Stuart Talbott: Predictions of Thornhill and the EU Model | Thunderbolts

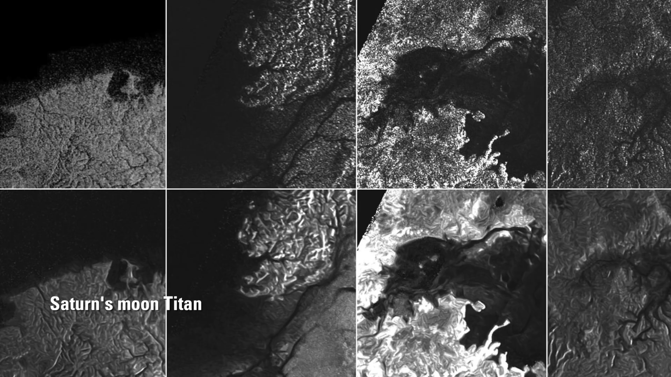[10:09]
called Lichtenberg forms in electrical terms, would be seen on Titan,
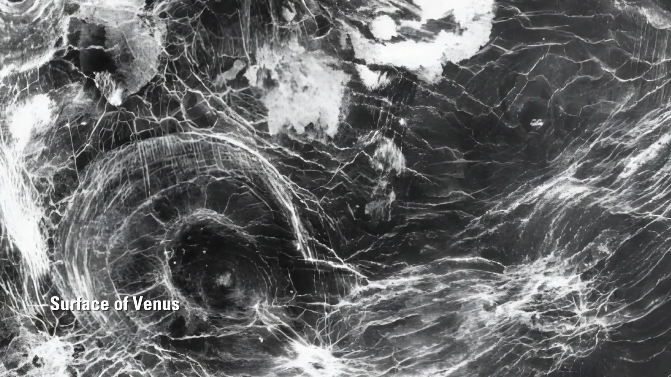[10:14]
not unlike the so-called arachnoids on Venus. He also stated it was unlikely that large craters would be observed, although mainstream investigators were expecting them in abundance.
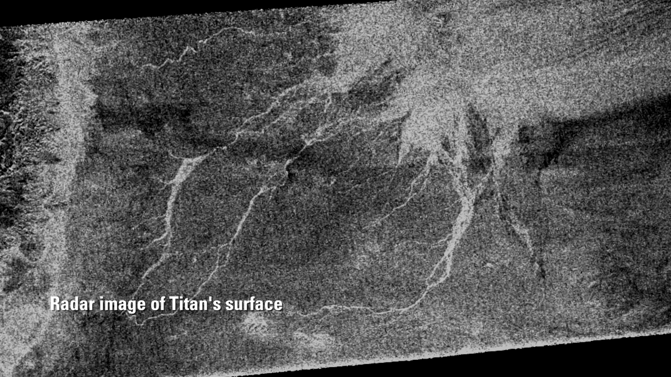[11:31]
What they do show are the very Lichtenberg patterns of electrical discharge Thornhill had anticipated.